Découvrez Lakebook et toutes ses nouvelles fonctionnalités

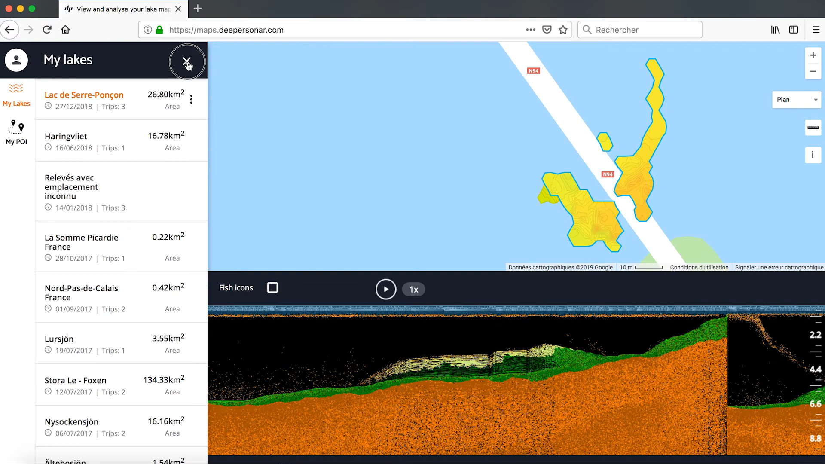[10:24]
juste pour remonter un petit peu donc c'est exactement la même chose donc on retrouve la carte ici qui s'est créé au fur et à mesure et ici à chaque lancé donc là les coupures
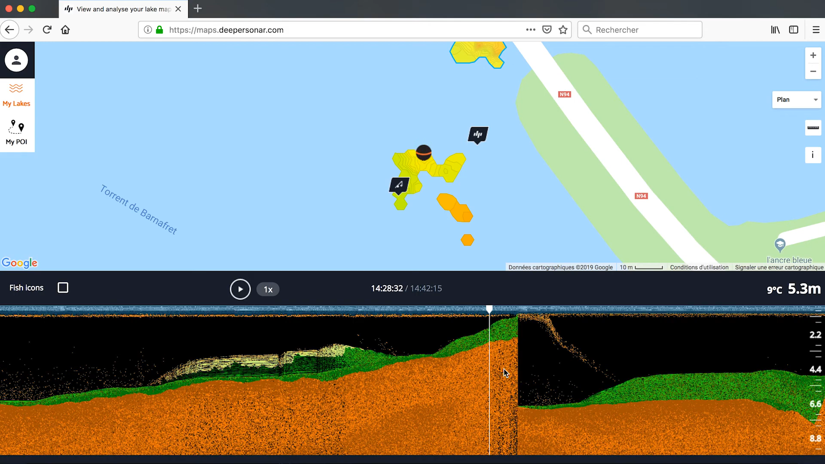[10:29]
On screen: depth 5.3 m, water 9°C
c'est normal c'est parce que je relance mon dipper un peu plus loin donc